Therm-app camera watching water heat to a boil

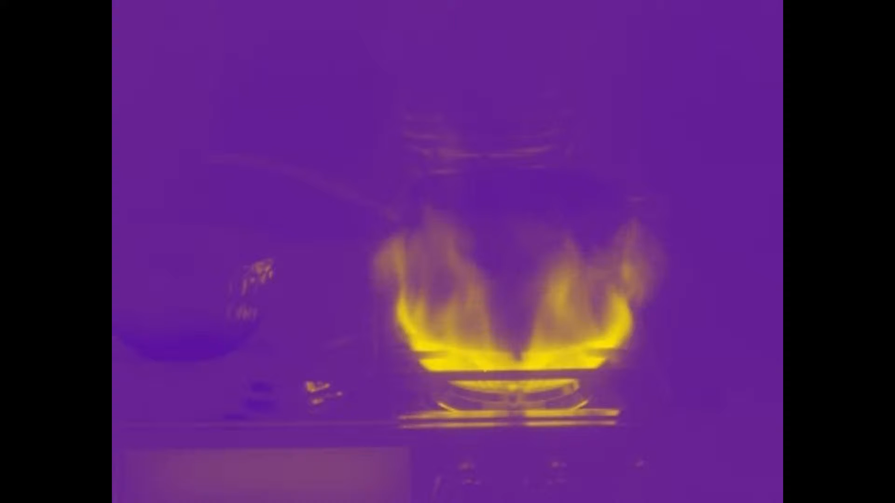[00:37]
the burner up on high now we'll leave the ice off to the side here
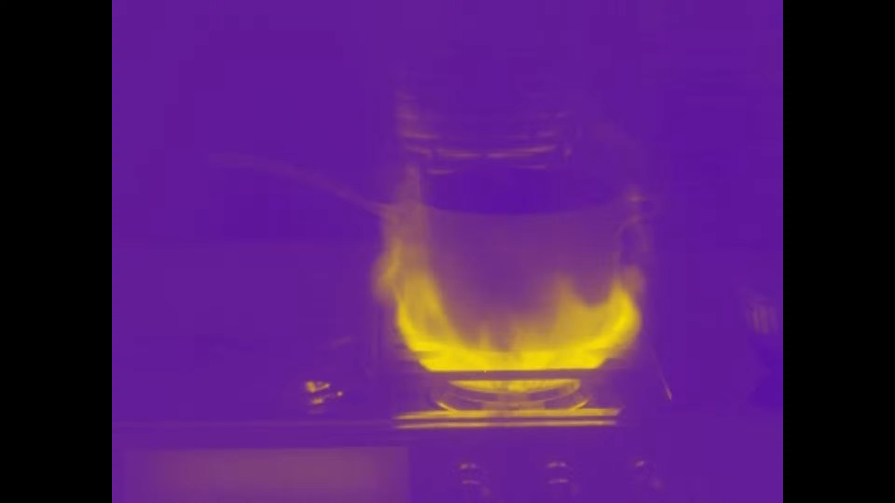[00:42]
just do some refocusing so
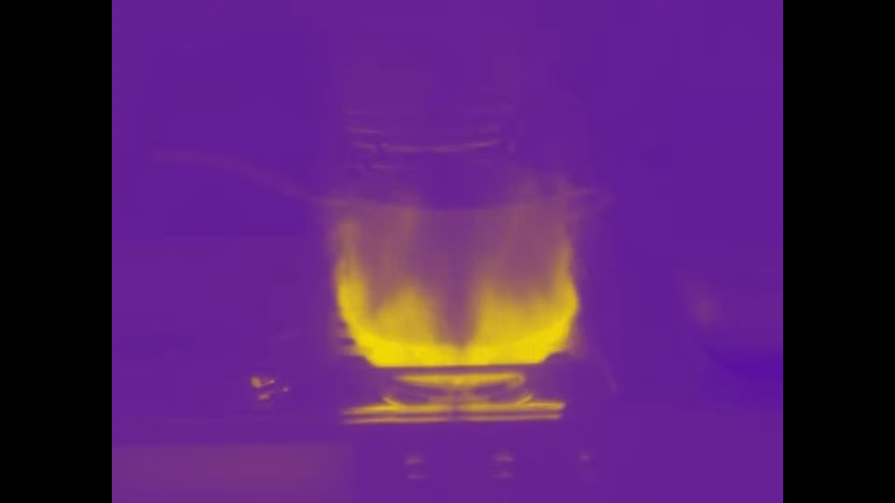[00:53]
you can see here this is having a burner on high and what I have here is a little bit of ice and we're just gonna toss that into the water here so you can get a little bit of a different effect
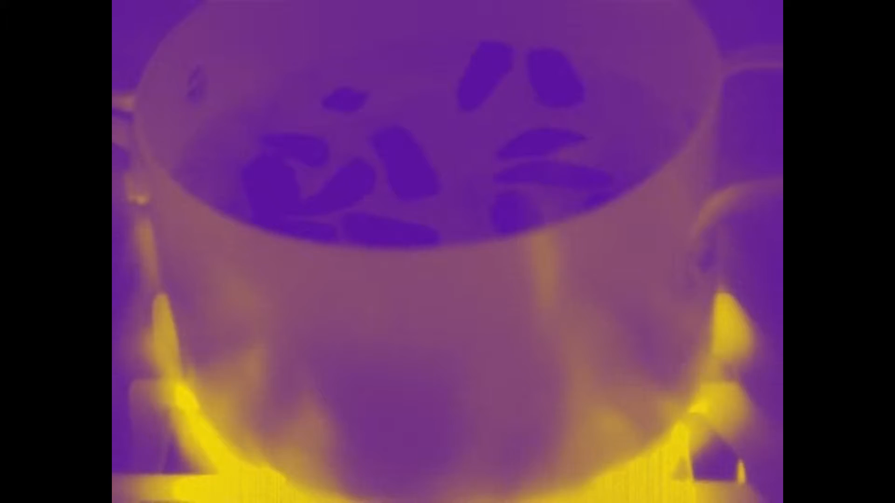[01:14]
you
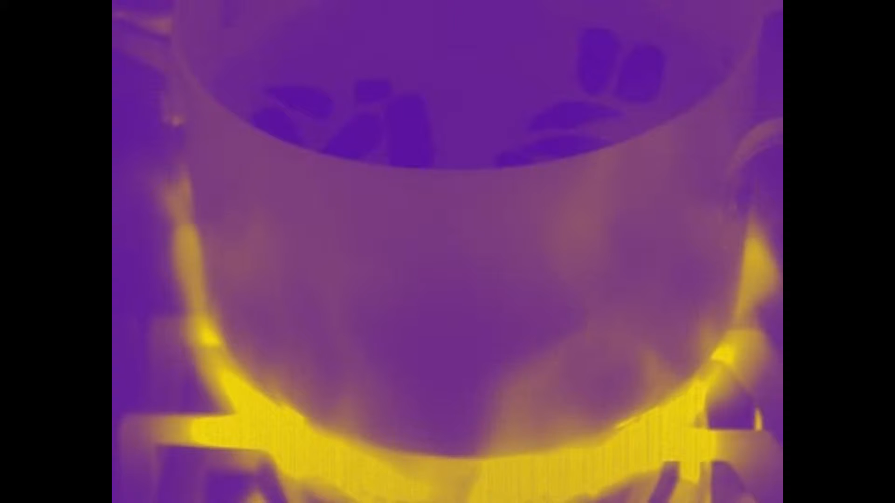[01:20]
actually see the ice cubes in the water here let me go ahead change into rainbow mode
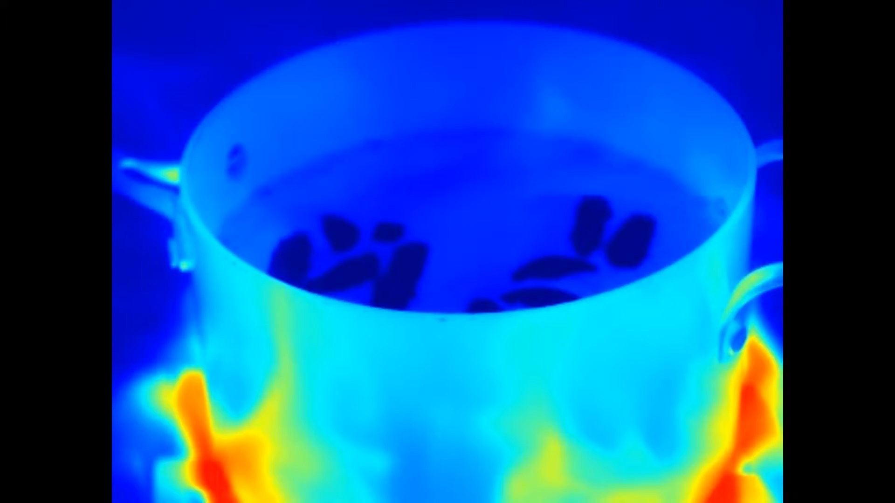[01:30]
let's step back just a little bit here
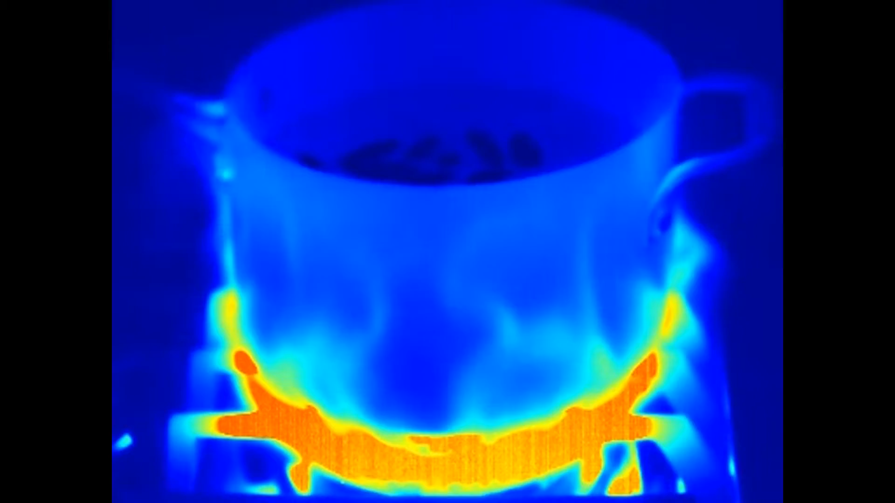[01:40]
and you can see just how the ice really does stand out in the water here you can also see that the handle is remaining cool of course
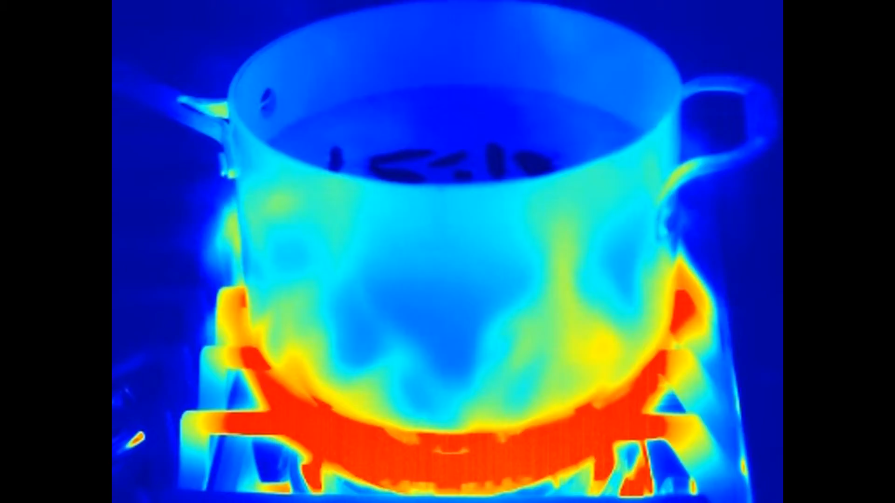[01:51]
and you can see that the burner is really heating up and you can actually see the heat coming up from the flames of the burner let me go ahead this is looking at it in vivid mode
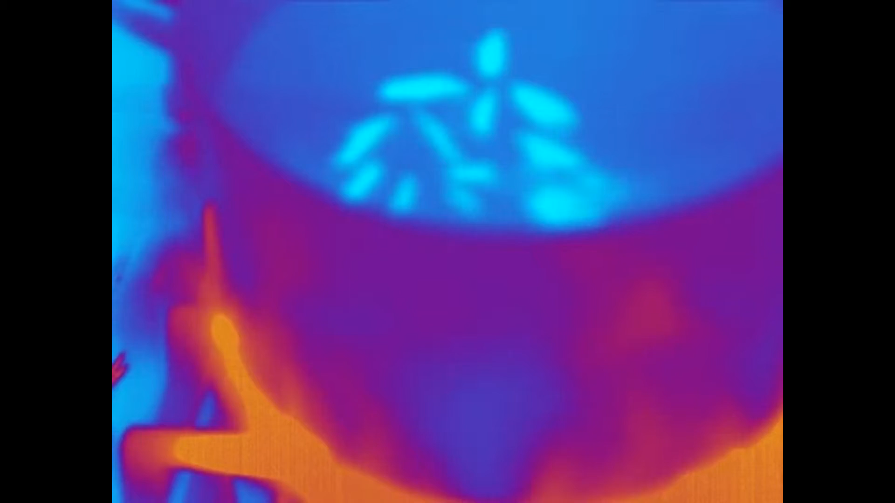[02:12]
let's refocus here and see the ice is really breaking down quickly in here and melting
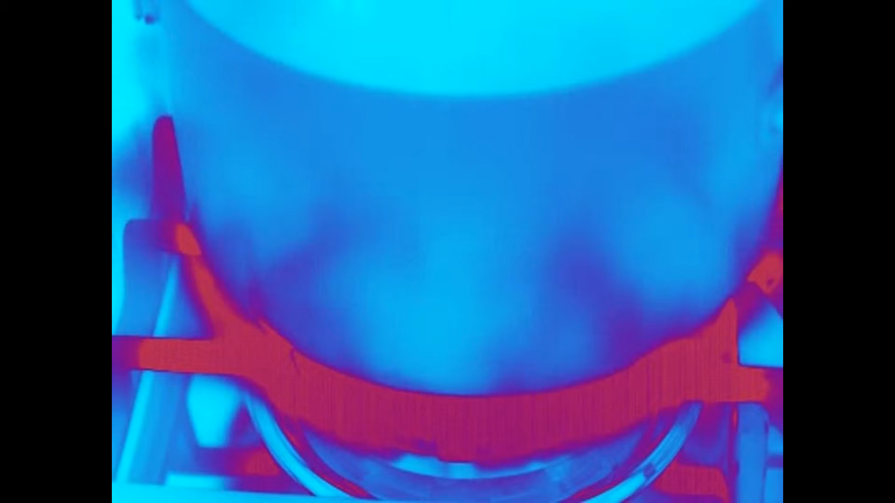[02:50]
ice is melting right now if I look at it here with the heat sensor it's picking up about 900 degrees maximum you can see the swirls off here the last of the ice is going away right now and that's it for the ice so let's and you can actually see
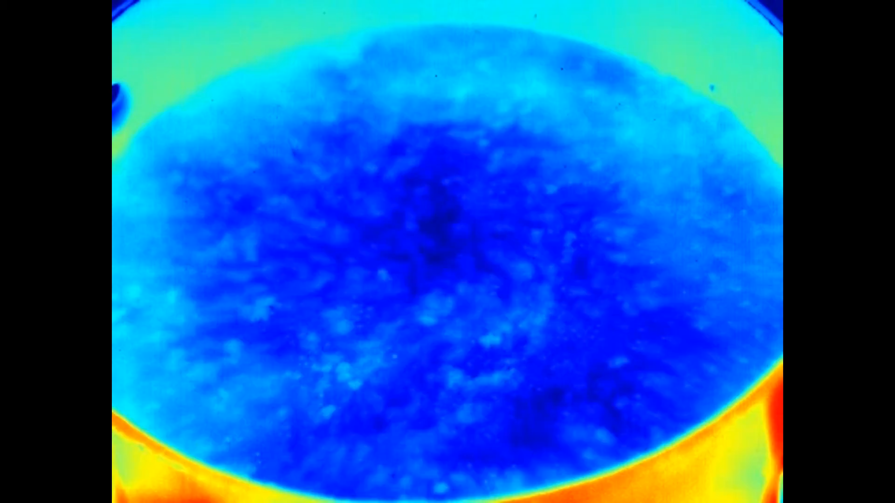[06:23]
this is looking at it in rainbow mode and now we're on a surface temperature of right around boiling